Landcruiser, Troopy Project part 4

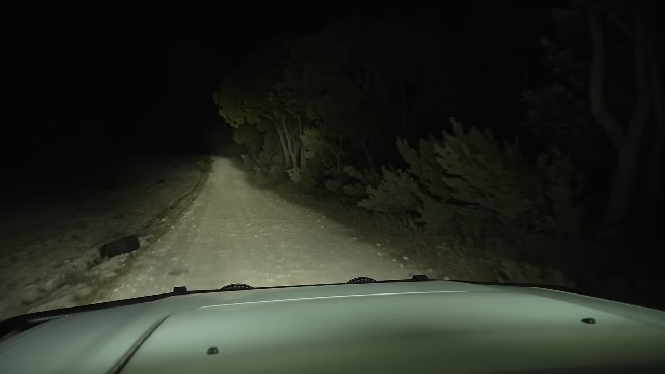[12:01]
names mentioned in terms of glare on the bonnet it's definitely there but the amount of light is punching out onto the road and the way i've angled them it's no issue it doesn't bother me as i'm driving